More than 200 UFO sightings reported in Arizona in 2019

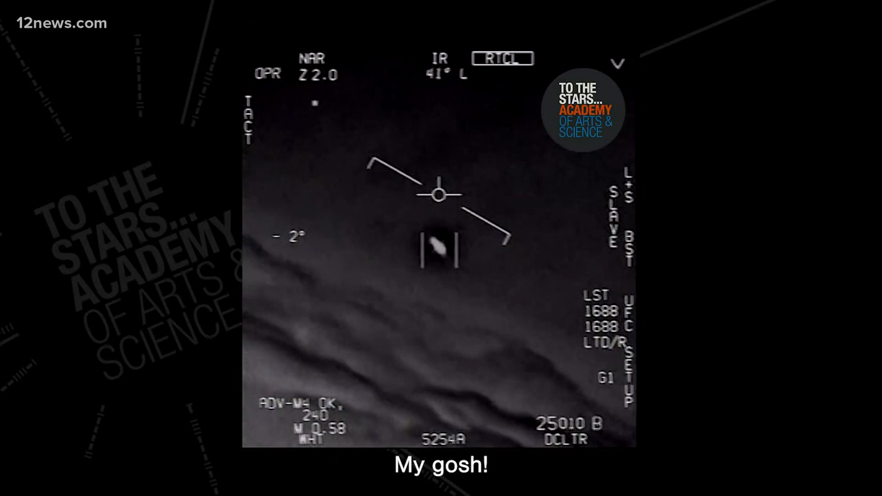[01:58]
Last year, the Navy confirmed these videos captured UFO sightings. No one knows exactly what these UFOs are.